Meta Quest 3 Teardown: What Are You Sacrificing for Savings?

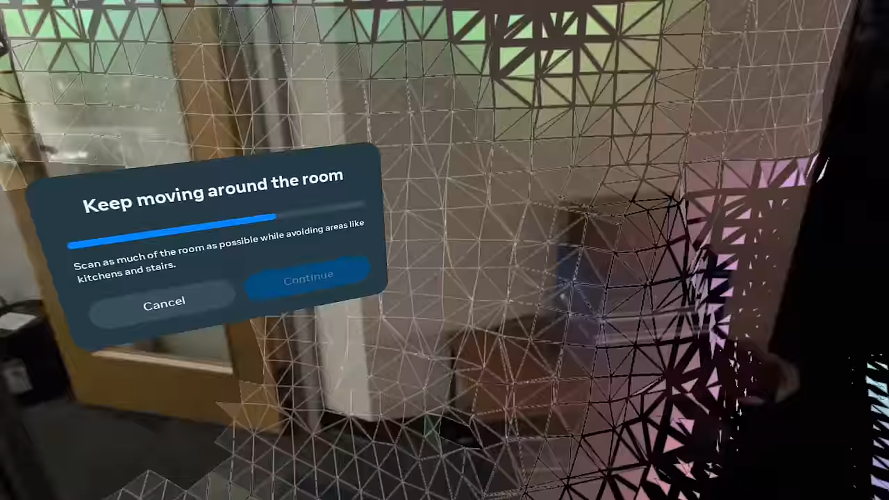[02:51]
The depth sensor takes care of that by automagically mapping out the room and any objects around you. What I found most interesting about the Quest 3's time-of-flight sensor is that it fits perfectly where the Quest Pro's time-of-flight sensor would have gone had it not been dropped from the production model.
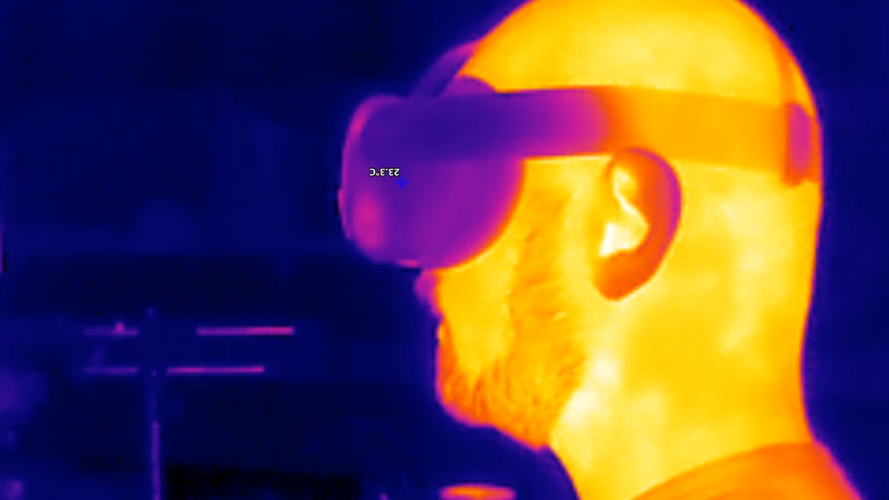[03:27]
On screen: spot 23.3°C
The heat profile of the headset is also interesting.
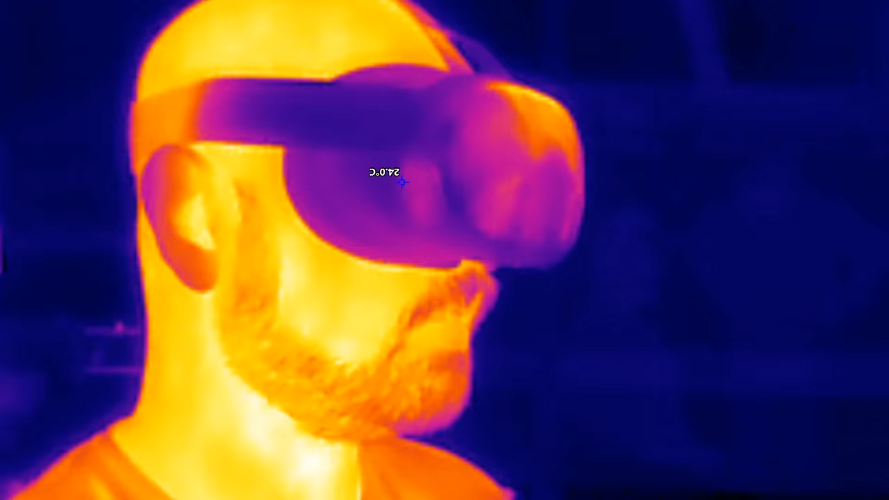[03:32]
On screen: spot 24.0°C
While the small gap around the edges of the faceplate allow for airflow,
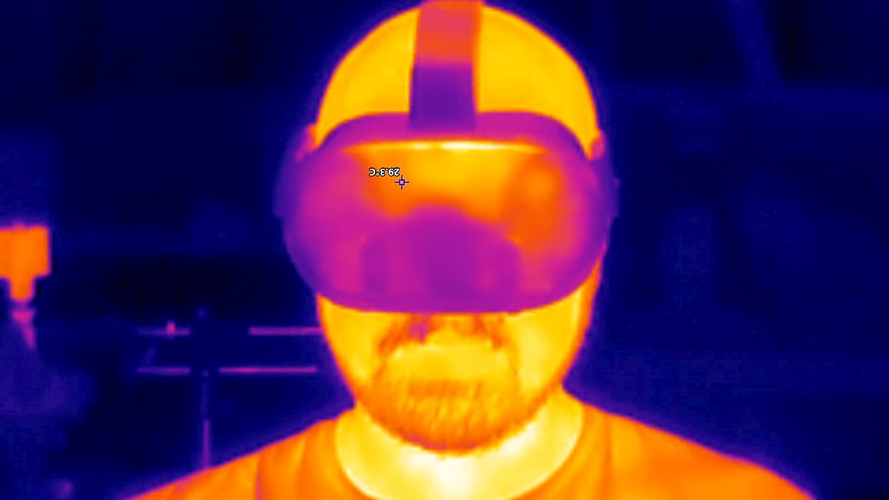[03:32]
most of the heat escapes through the thin plastic of the faceplate itself. There's various press connectors and coax cables to remove and a few screws holding the mainboard in place.